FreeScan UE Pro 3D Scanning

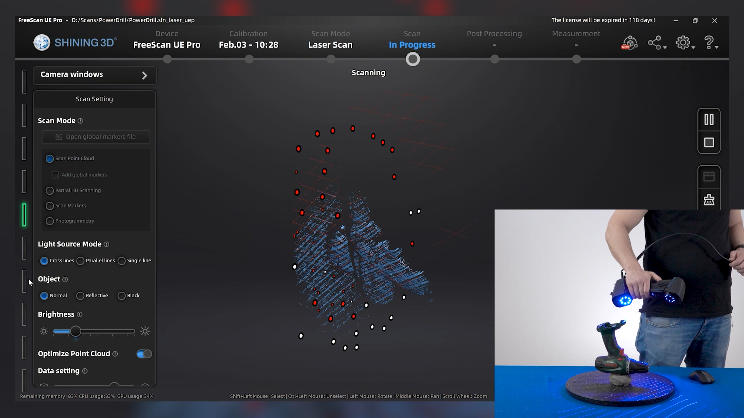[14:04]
So. Use the cutting plane again quickly.
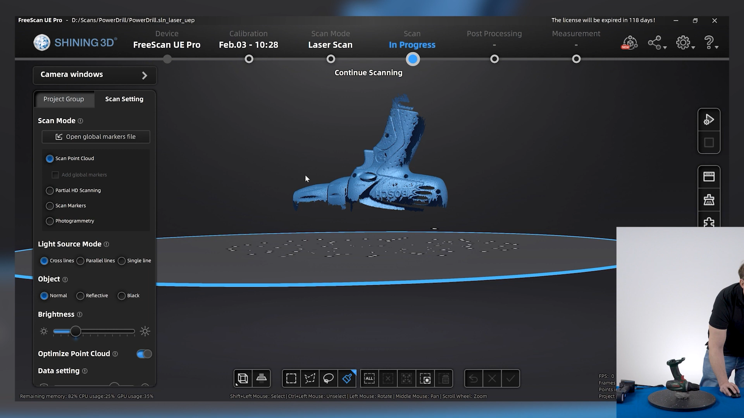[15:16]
We have. our third scan groups.
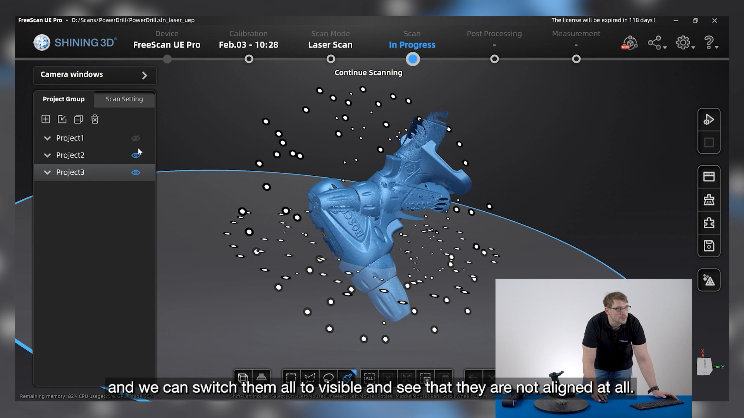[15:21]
In the project group we can switch them all on and can see that they are not aligned to each other. On the right side on this icon, puzzle icon, we can click on it and start the alignment function.
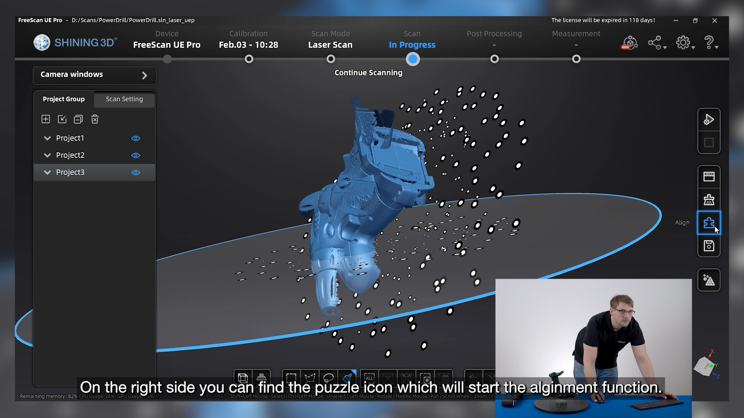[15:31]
Then we can choose by feature, manual or by markers.
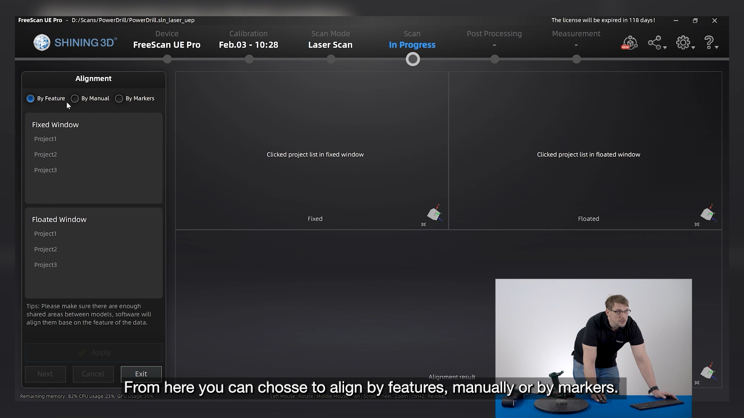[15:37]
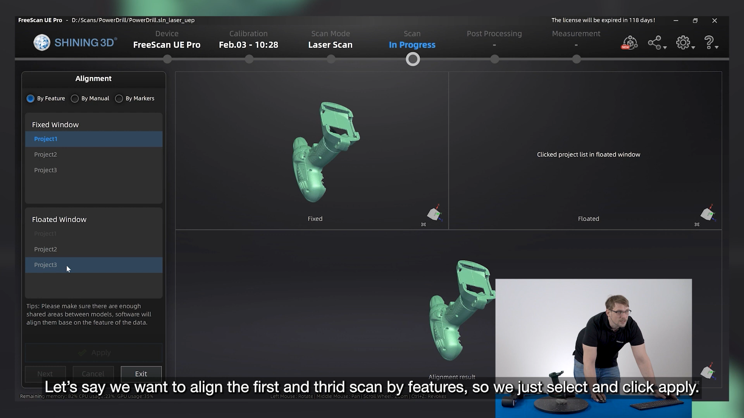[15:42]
Let's say the first fix mode and the third one we want to align by features. We can just click on apply
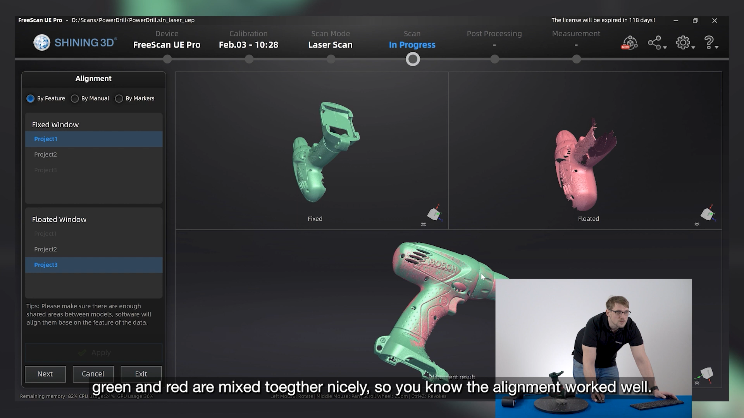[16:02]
colors then you know or you can see that the alignment works pretty well. Then you can click on next and you have a group in the fixed scan mode.
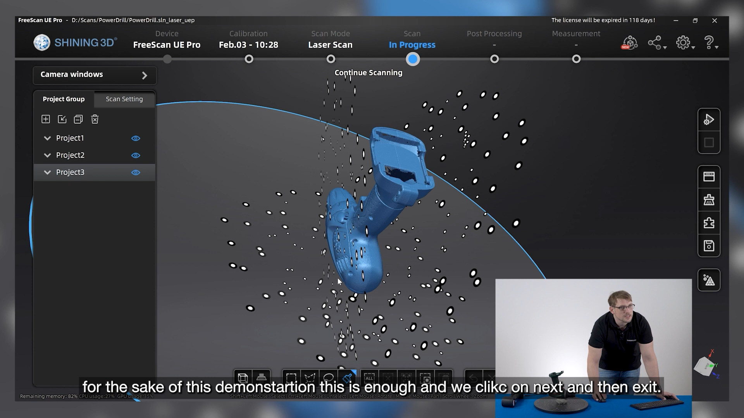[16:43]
If we unfold the group we can switch off the marker so we can only see our point light data.
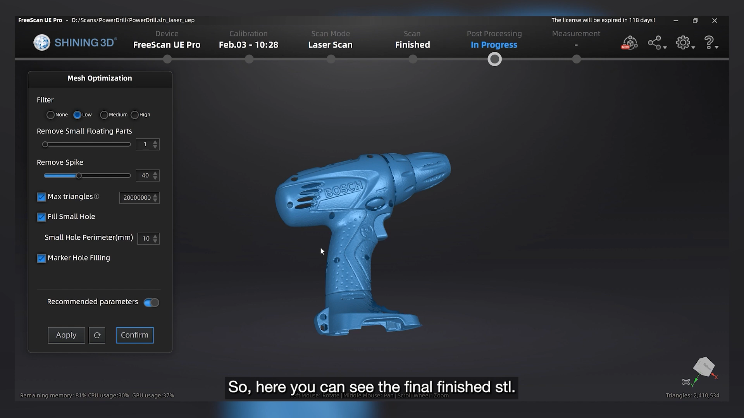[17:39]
So here we can see now our finished STL.
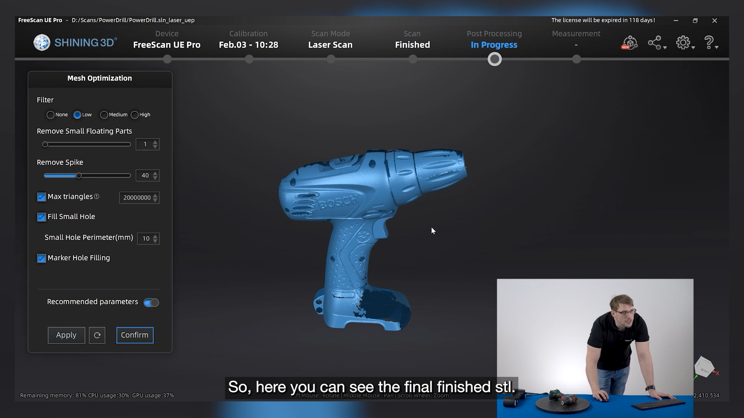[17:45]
See that we missed some parts for scanning.
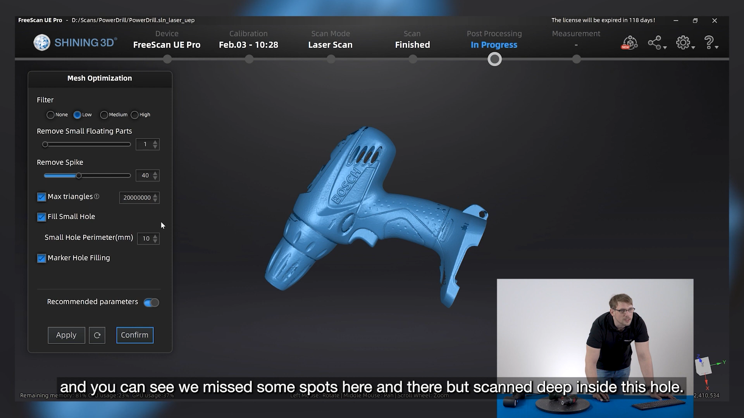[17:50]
It's okay but we have scanned deeply into our hole.
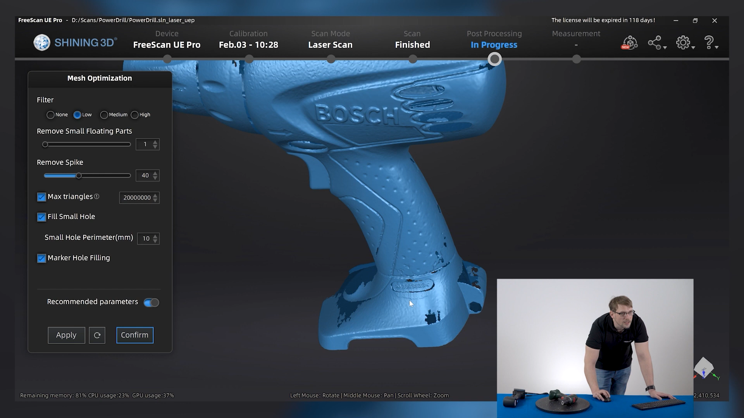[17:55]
And also here you can see the ABS and that is G is clearly to see.
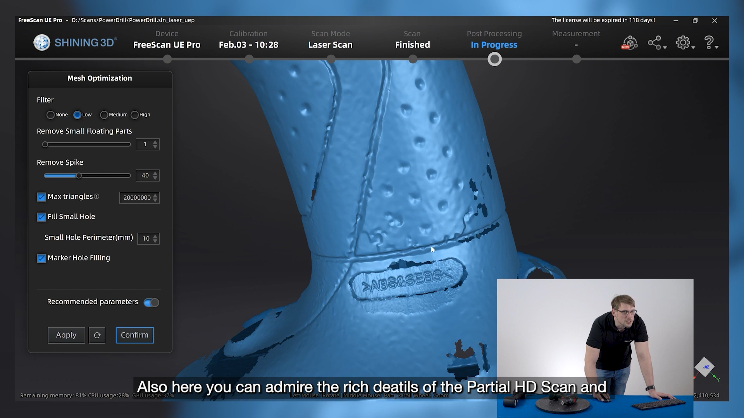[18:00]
On the other side where we haven't used auditory mode it's hard to see.